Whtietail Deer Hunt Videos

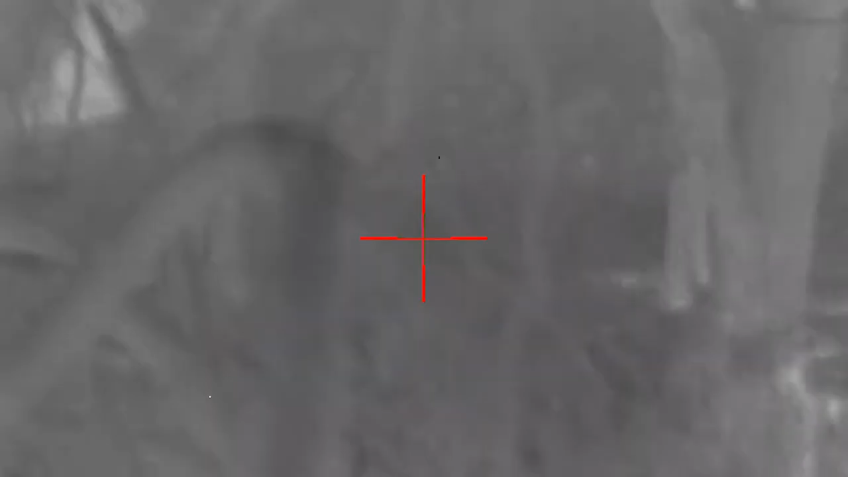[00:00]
maybe, oh, wait, whoa, whoa, right there. That might be it right there.
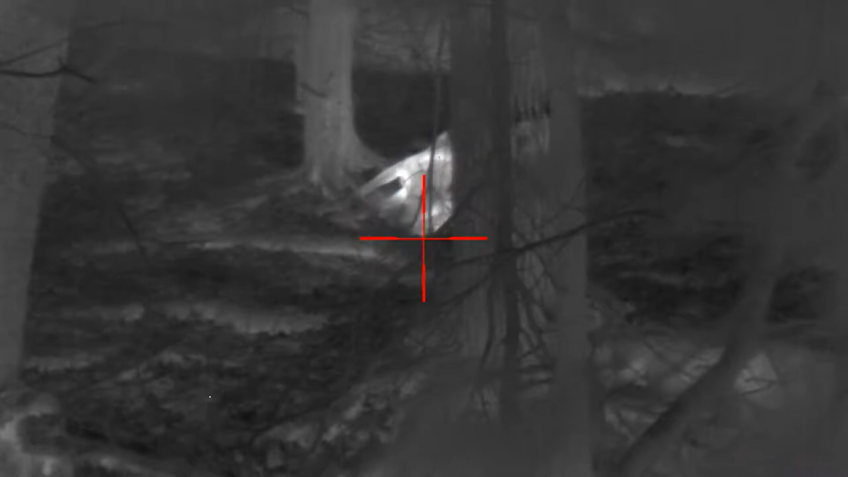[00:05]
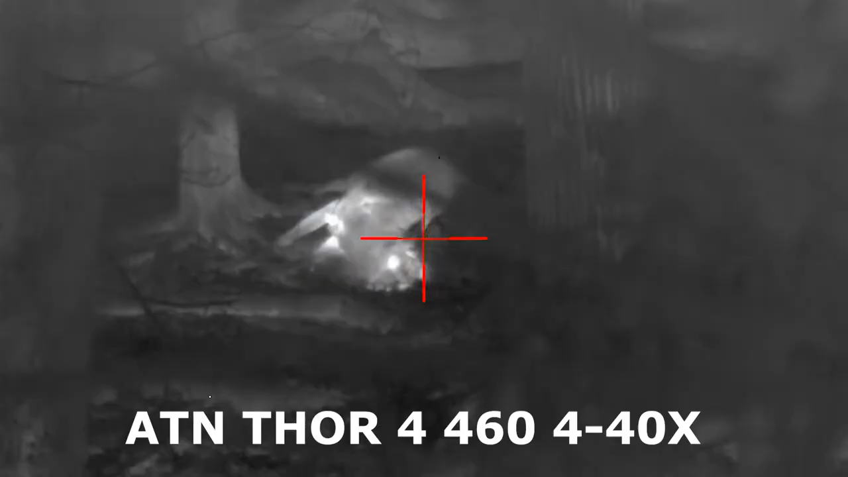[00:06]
That's definitely my deer right there. Now that is cool.
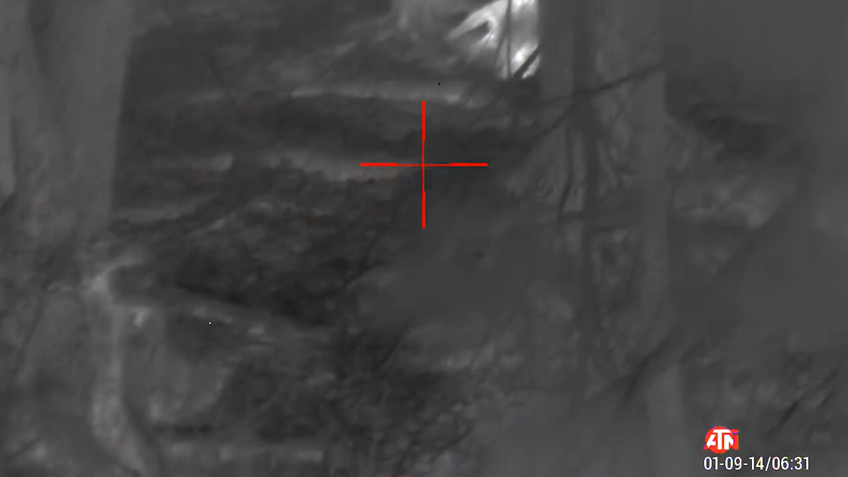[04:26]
Maybe, oh wait, whoa, right there. That might be it right there.
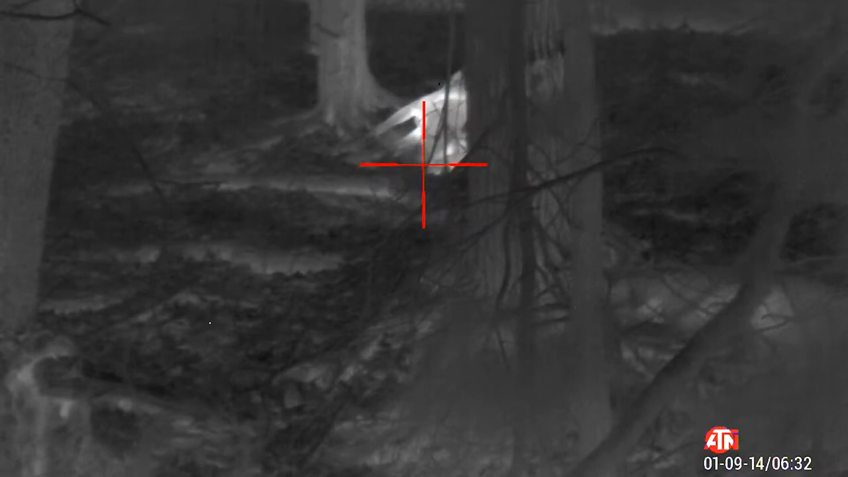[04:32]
I think I see two legs. It's just really hard to find them at night with a flashlight. It's so much easier with this thermal. Well, there he is.
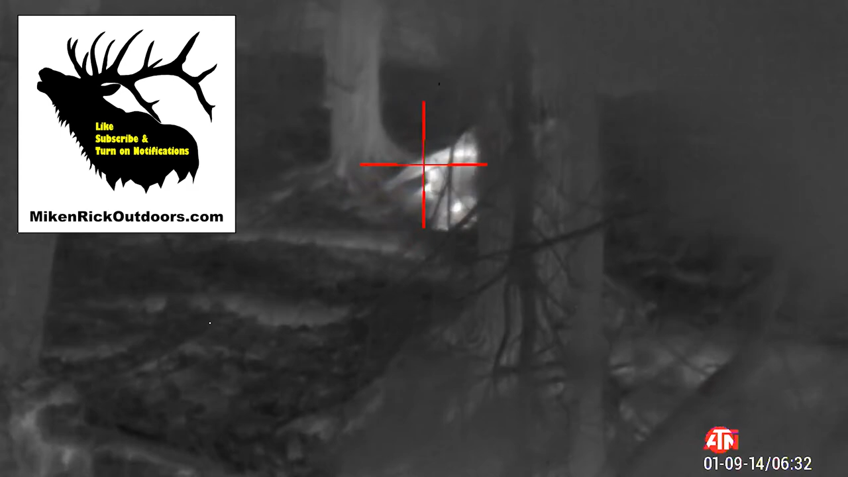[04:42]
That's got to be the deer. Right there.